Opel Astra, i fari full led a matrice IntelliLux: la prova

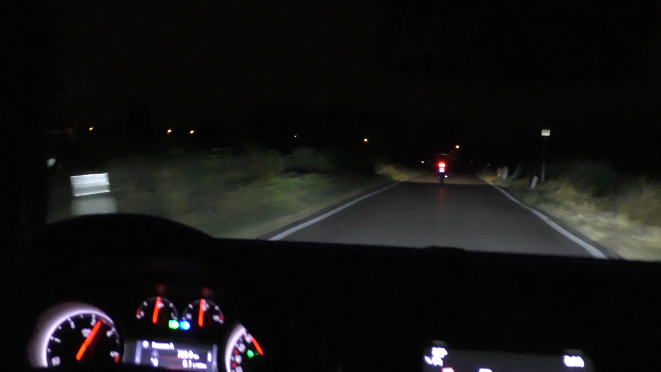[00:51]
È incredibile vedere come i fari adattivi Opel siano in grado di eliminare tutti quei problemi di visibilità tipici della guida in notturna di noi motociclisti. Le auto, infatti, finiscono molto spesso per abbagliare chi sta in moto o perché i fari sono regolati male o per la particolare posizione di guida del motociclista.
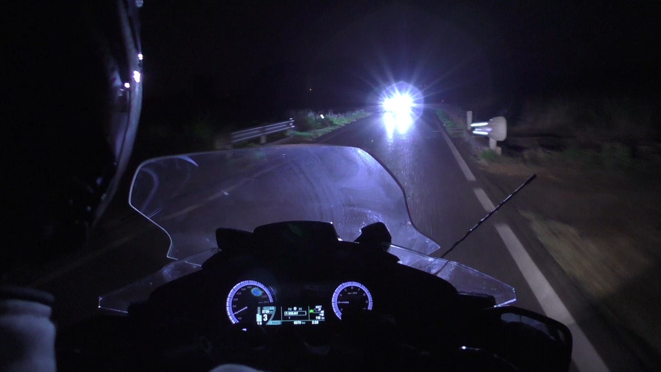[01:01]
Riflessi fastidiosi, spesso aggravati dalla presenza del cupolino trasparente della moto e dalla visiera del casco.
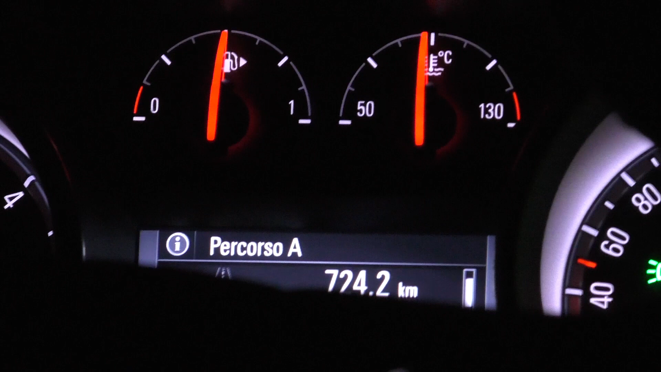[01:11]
Con gli Intellilux, invece, non succede niente di tutto questo. Non appena l'Astra identifica il motociclista, regola il fascio luminoso dei fari, con due risultati immediati.
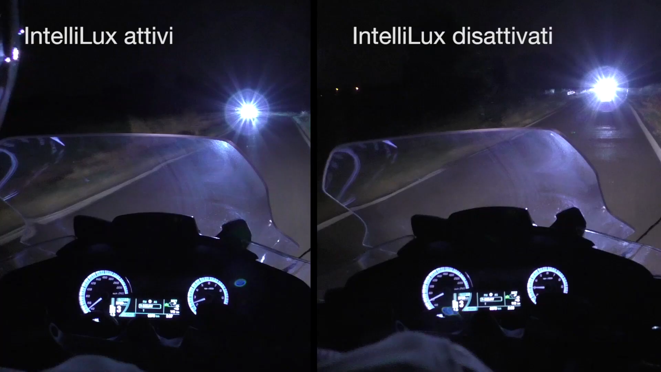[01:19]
Massima visibilità per chi sta in auto, nessun riflesso fastidioso per chi guida la moto. Francesco, visto che sei rimasto super colpito da questi fari Intellilux prima mentre te la viaggiavi in moto, però guarda che funzionano alla grande anche con le auto. Non importa quale sia il tipo di veicolo che incrociamo, i fari Intellilux sanno sempre come modulare il fascio di luce alla massima potenza, per non abbagliare e continuare ad illuminare al meglio.
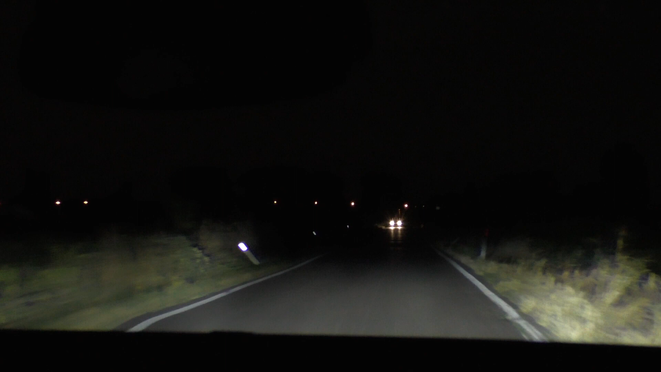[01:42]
E questo vale soprattutto per le auto che incrociamo in senso opposto, ma anche per quelle che ci precedono.